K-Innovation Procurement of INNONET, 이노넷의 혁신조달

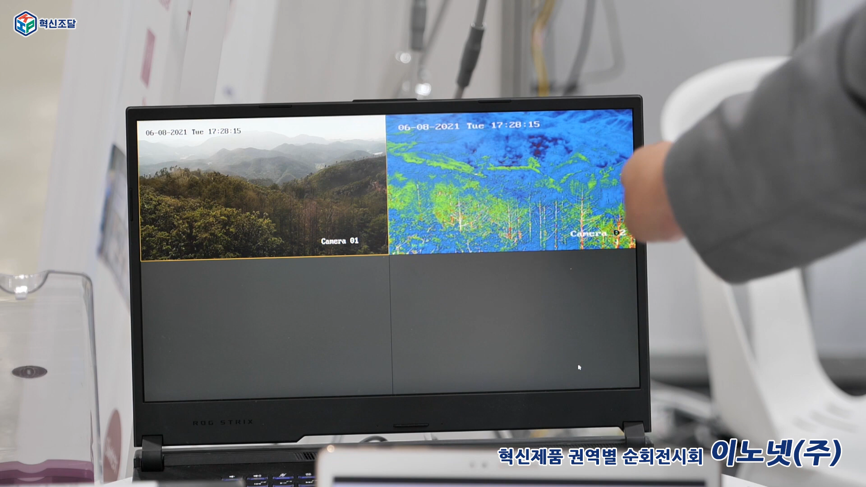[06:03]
열화상 카메라 영상인데 야간에 산불 났을 때 한 6km 멀리 있어도 산불을 갖다 감지할 수가 있습니다 그래서 지금은